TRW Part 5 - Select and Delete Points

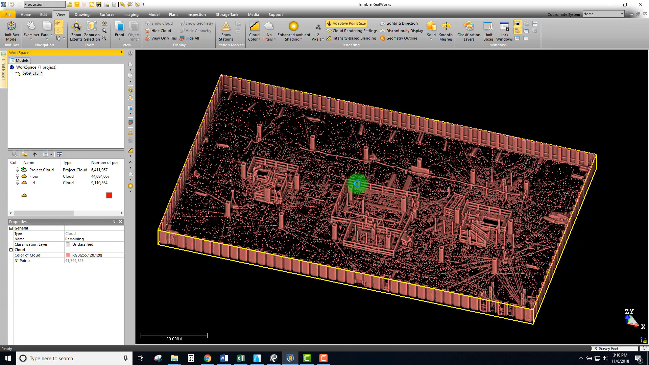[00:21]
that essentially is made up of our walls columns we have a lot of items such
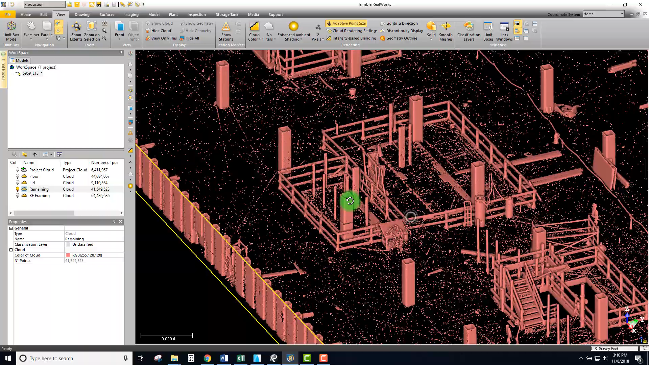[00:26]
as guardrails and elevator rails and we have a lot of
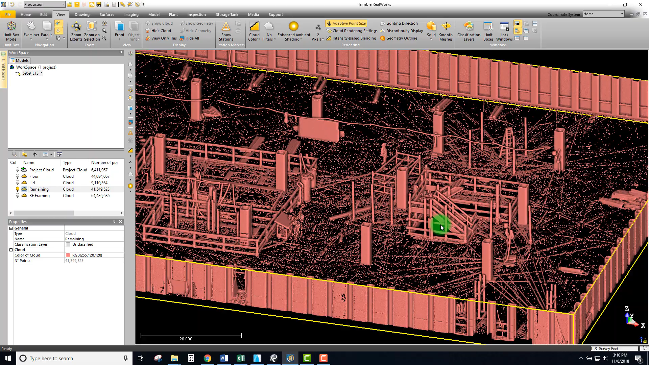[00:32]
stuff on the decks here that we can get rid of such as this material sock stuff
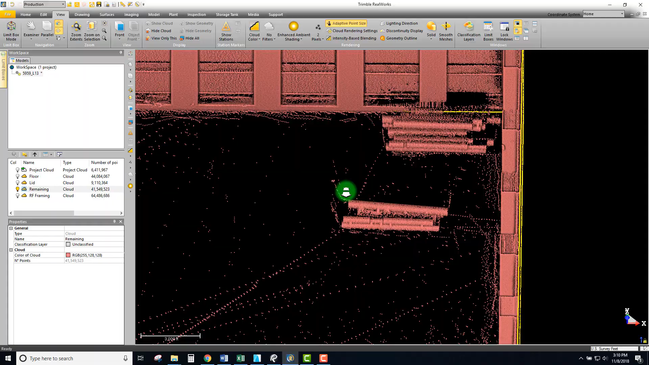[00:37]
loaded on the deck this is a construction site so there's always going to be a lot of stuff in here
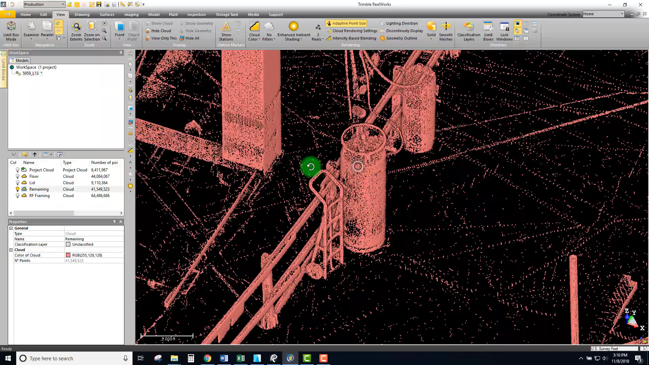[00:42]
looks like some welding equipment stuff that we don't necessarily want to see in the point
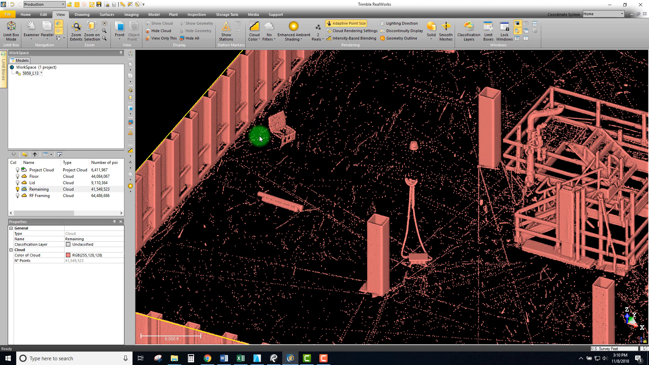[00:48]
cloud but that we can clean up really quickly and we're gonna do that right now so I'm gonna switch this to
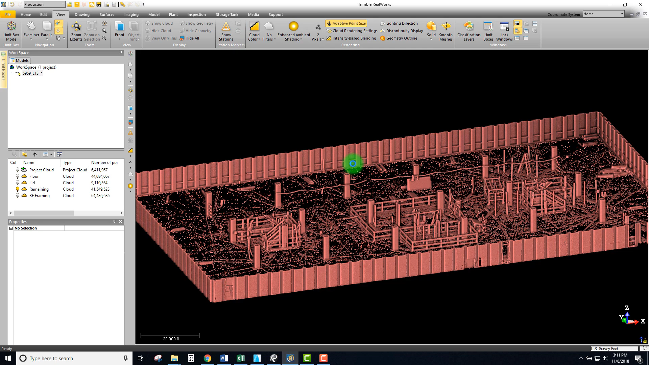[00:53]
intensity and let's go to a top view and we're gonna be again using
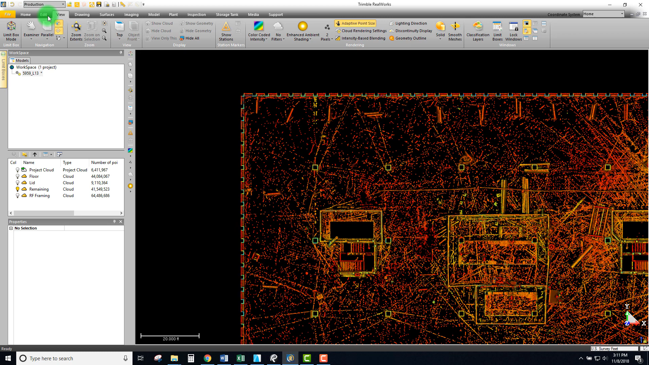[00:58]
the segmentation tool so I want to make sure that I have my remaining selected and
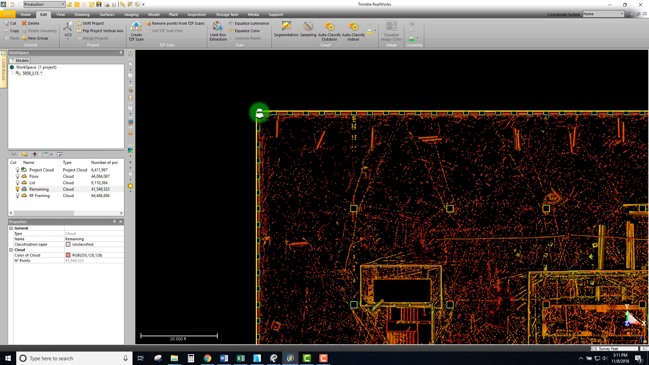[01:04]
we will start with segmentation and I might actually change this to elevation in this case it does make it a little bit darker for what's on the floor so
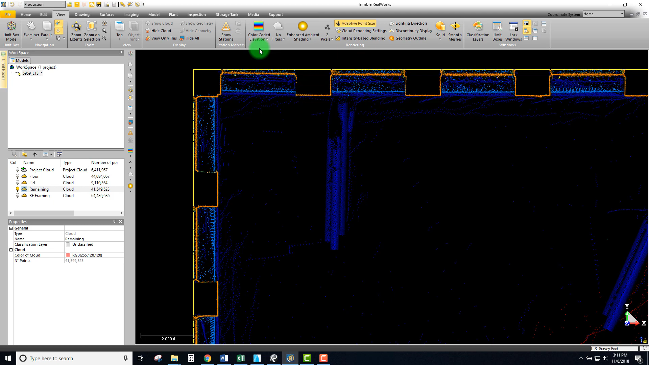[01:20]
maybe I won't do that but sometimes there's different views that might give you a nice clean view of what you're about to be cropping so I'm gonna open up my segmentation tool and I'm gonna just start at this inside corner and I want to be looking for things that potentially I do not want to delete but essentially I want big kind of swaths big
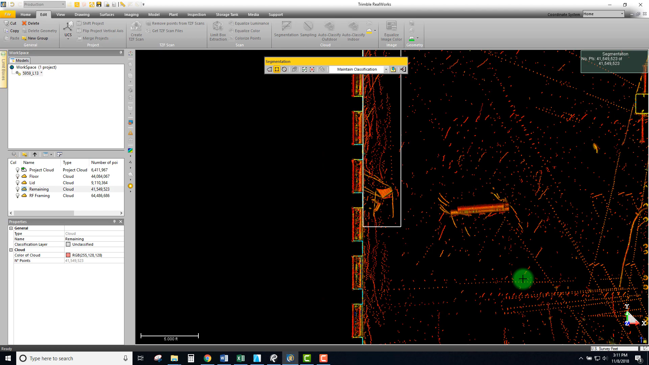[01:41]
chunks of this project to be removed at once so that it just really cleans up the decks and we don't have all these kind of floating points that aren't really relevant for what we're looking at so in
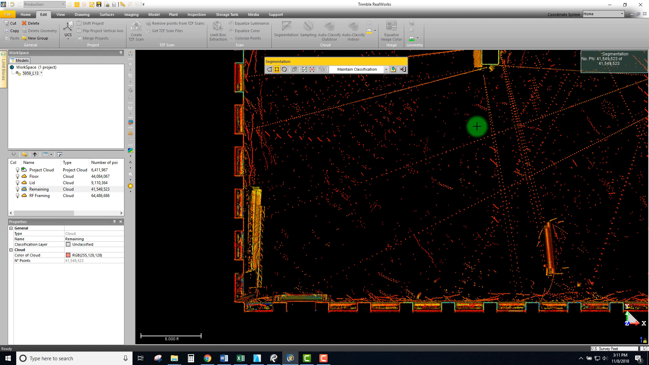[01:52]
this case this entire bay looks like it's pretty clear so I'm gonna just snap right down to here looking at where this line is hitting this column to make sure I'm not clipping that
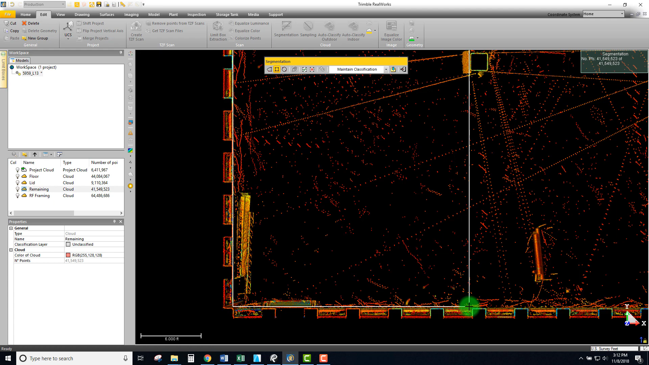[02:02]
column at all but getting pretty close to it and we'll try right there and I might just do a few spot checks to make sure that I'm inside the face of that wall and off that column and so I'm gonna come back through make sure there's no penetrations or anything on the decks that I didn't want to accidentally delete and looking pretty good pretty tight there at the top so let's go ahead and remove that so I
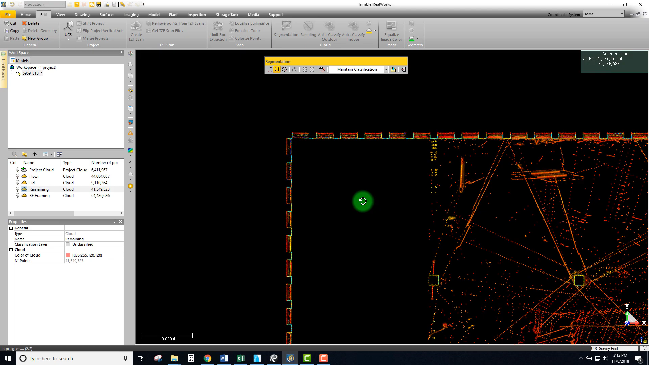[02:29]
can always look at it from the side to make sure that I didn't clip off any faces of anything and we can actually do additional selection looking at it from an angle but what I
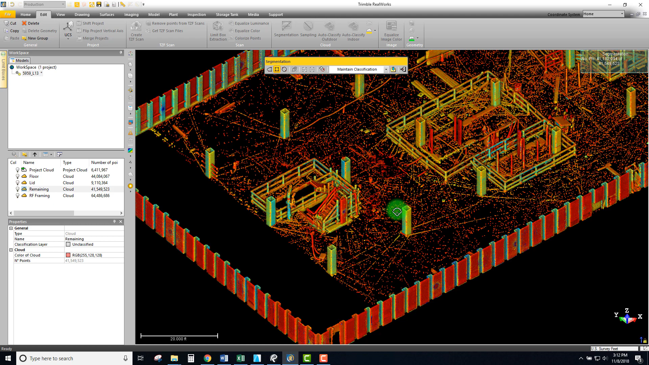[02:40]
typically like starting with is doing the main big sections at once and just
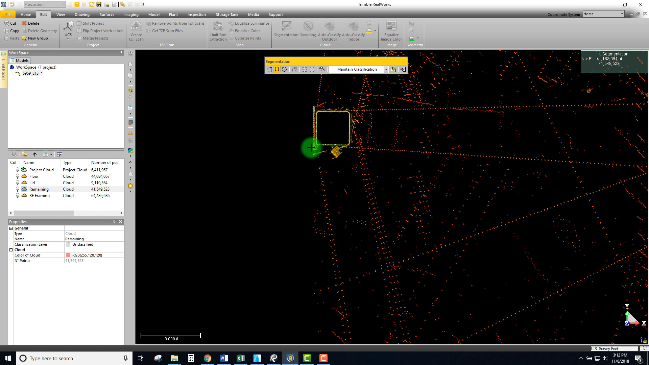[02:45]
using the rectangular tool to really go through and crop out big chunks
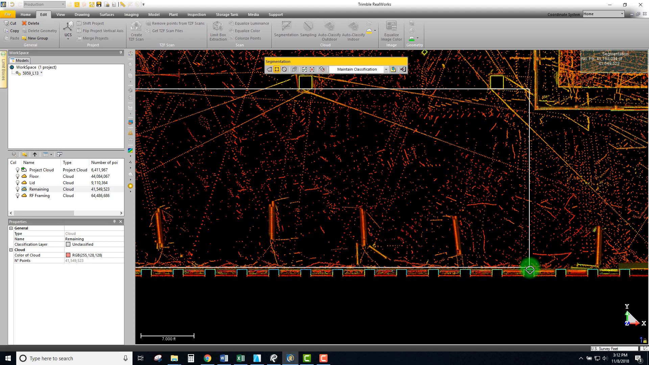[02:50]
of points at a time so if I'm unsure whether I'm cropping a column I'll just zoom in like that to make sure but I'm looking feeling pretty good about that and we'll just crop right there and I'm just going to continue on doing the same thing just cropping the stuff on the floors that
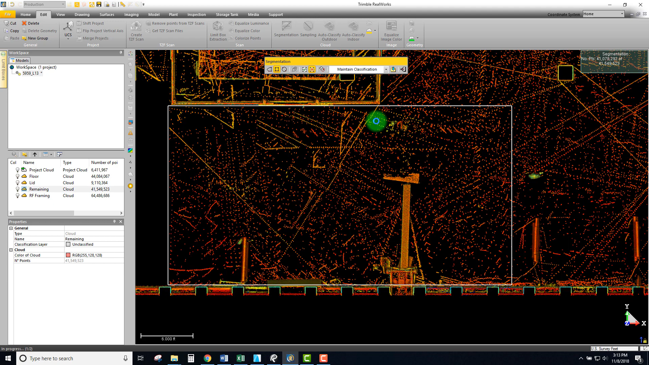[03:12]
I don't want because remember in the last video we actually created a separate floor layer of this project and that we actually have left
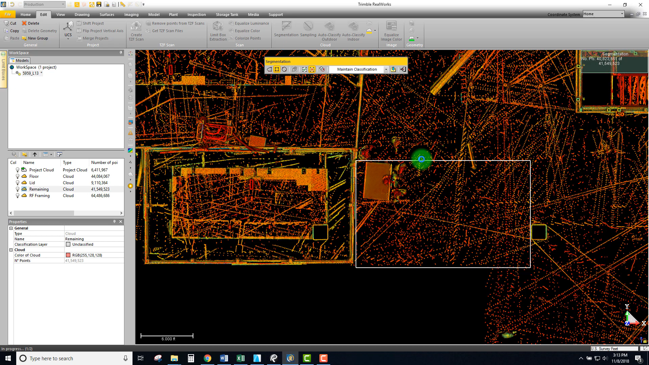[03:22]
over so all this stuff is just kind of remnants and dirt and stuff that was
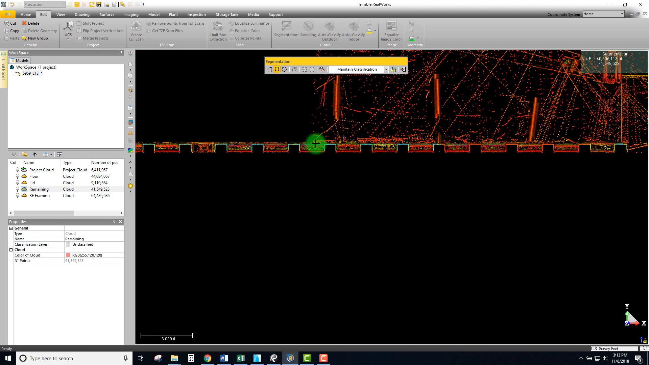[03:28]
sticking up a little bit off those off the deck that we can remove
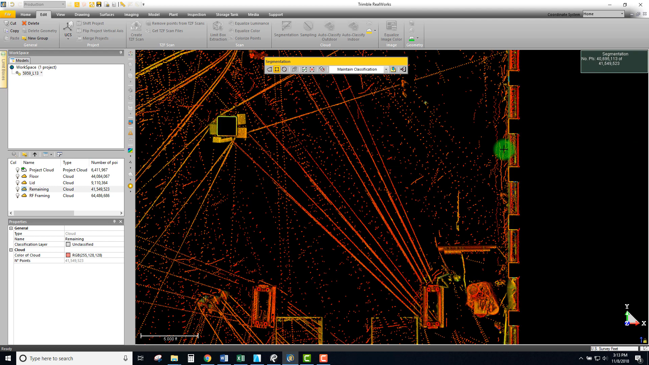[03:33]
without really any type of penalty okay I'm
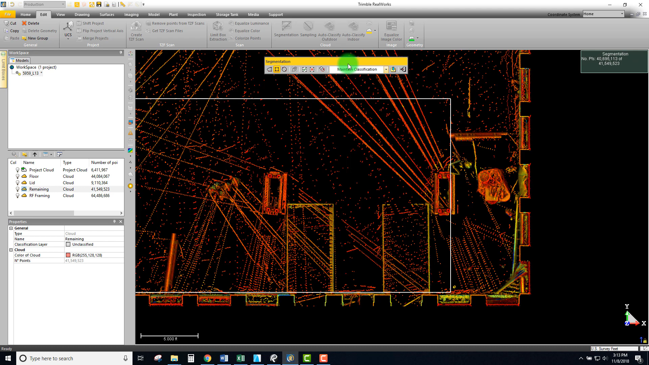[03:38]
gonna actually leave it looks like there might have been a penetration there maybe a few
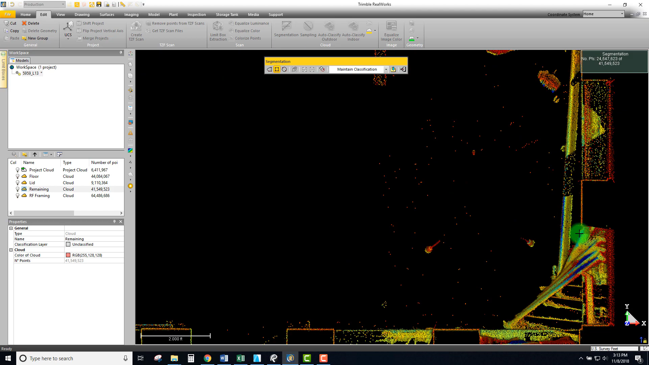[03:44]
penetrations so it looks like there's a lot of stuff leaning up in this window actually so I might skip over those and then we'll come back and do a little cleanup with those a
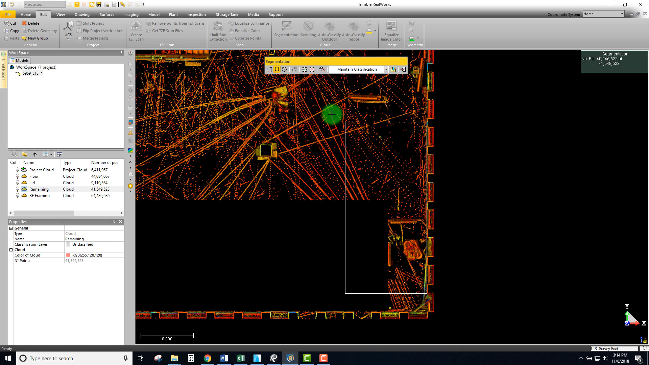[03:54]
little later so okay I'm gonna pull right through here I'm not sure what that is right
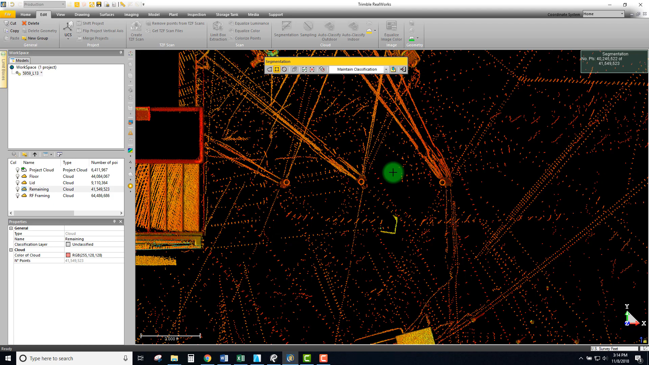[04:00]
there so I want to be careful not to delete anything so